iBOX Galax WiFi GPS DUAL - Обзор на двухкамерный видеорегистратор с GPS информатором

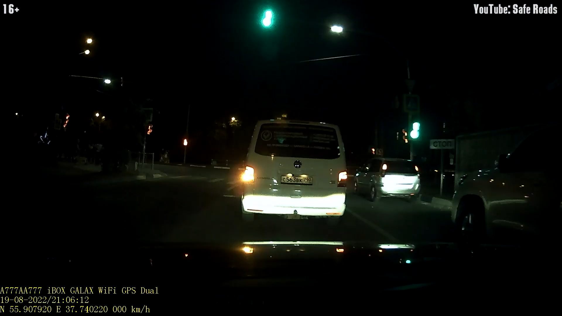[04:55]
А разрешение Full HD это 1920 на 1080, 30 кадров в секунду.
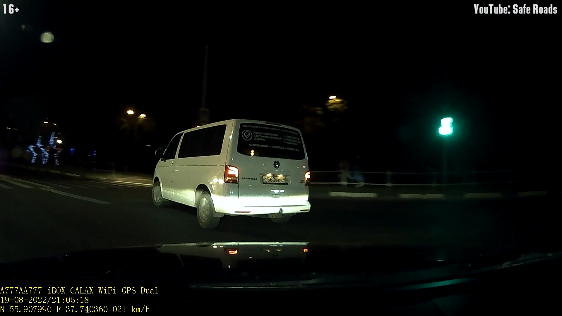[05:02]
Вторая же камера имеет угол обзора 150 градусов. А разрешение HD это 1280 на 720, 25 кадров в секунду.
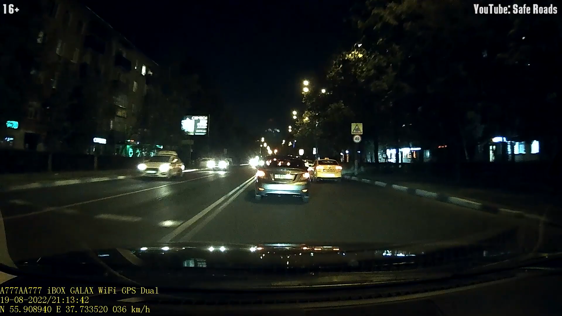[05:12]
И степень влагозащиты этой камеры IP66. Поддержка карт памяти до 64 гигабайт. Но не покупайте ниже 10 класса. Это очень важно. Есть Wi-Fi, датчик удара, GPS GLONASS модуль с возможностью информирования о камерах в 45 странах.